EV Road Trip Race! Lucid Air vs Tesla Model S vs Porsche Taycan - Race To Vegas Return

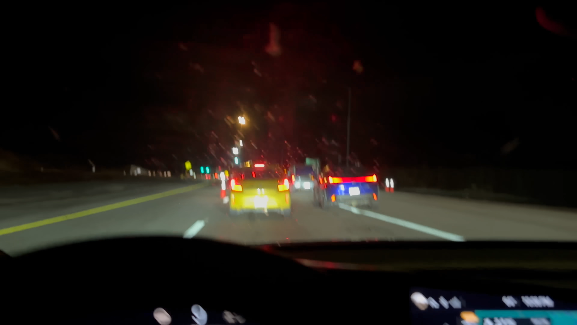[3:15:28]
So yeah, clearly Apple Maps has no idea what's going on. We have made it to the tunnel. The light is green. Let's hope we make it through. Ryan should make it through in our batch. And then it's full send baby. It is everything we can do to maintain speed. Because I know Ryan's going to be doing the same thing. He's in it to win it still. Or at least win second place. And here we are entering the tunnel. Kyle is not far ahead of me.
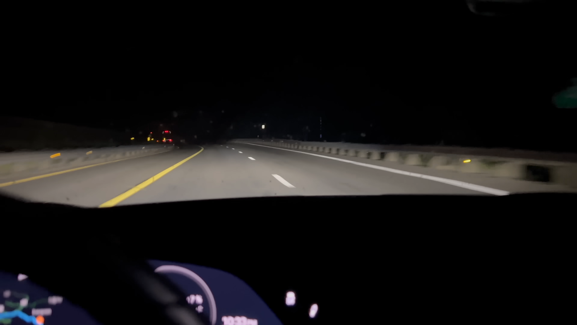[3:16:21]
I am in it to win it versus Kyle. And our speeds are capped at five over. So apex and corners doesn't do anything. But the inside lane is always the shortest around a corner. So you can guess what I am doing on every single bend. And now I am very close to Kyle. I am going to take every single inch that I can get. My vote for next time we do Race to Vegas is to do 10 miles an hour over the speed limit.
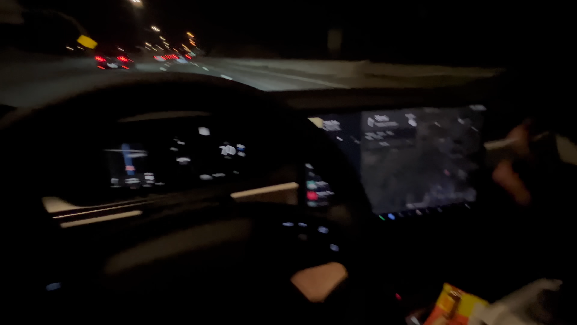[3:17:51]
I cannot believe the Plaid was anticipating. We would arrive at the shop with 0% at 11% state of charge unplugging. Insane. I am so mad at myself that I didn't record it apparently. I thought I was recording. Didn't hit it. I was looking at everything. Trying to be as quick as possible. I am massively sorry for that. We are officially out of the mountains. We just passed the Hogback. Nice G-Wagon.
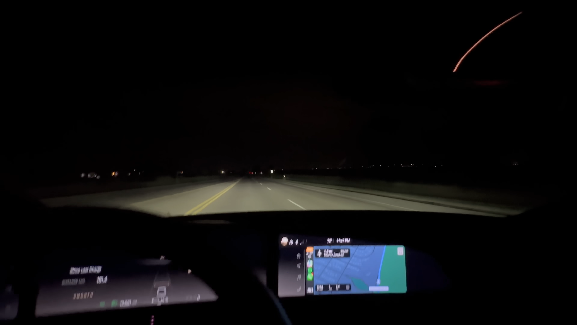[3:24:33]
Always about shaving every last second off we can. Wait a second. Are you freaking kidding me? Ryan took the exit before I did. I listened to Apple Maps again. And he is literally right in front of me. Are you kidding me? So...
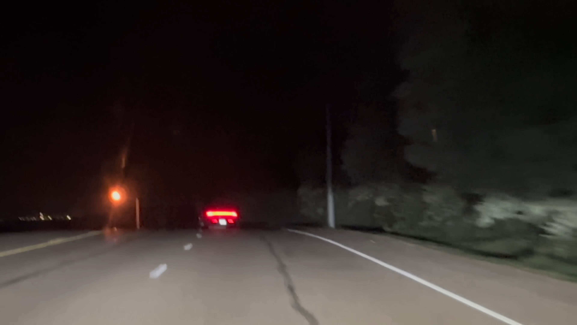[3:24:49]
Well that answers the question as to which is the fastest exit to take over here. Because I always question that coming south. But that is absolutely insane. I've literally... As fast as I possibly can go right now. We cannot pass him. Oh no. Come on. We're literally stuck at 51. I'm not even going to break. Not even going to break. Ryan's sending it in too. It's literally neck and neck.
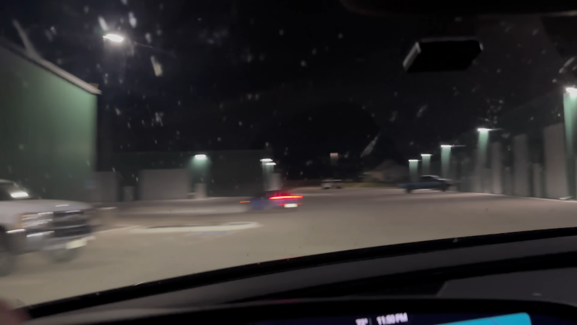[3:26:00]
Hold on. I'm trying to catch him.